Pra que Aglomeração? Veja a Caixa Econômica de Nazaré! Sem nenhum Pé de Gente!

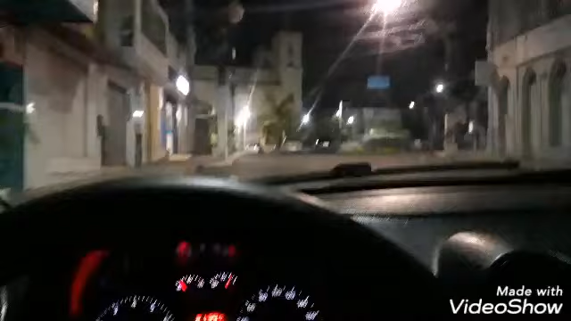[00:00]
Neste momento, olha só como tá a agência da Caixa Econômica, lotada né?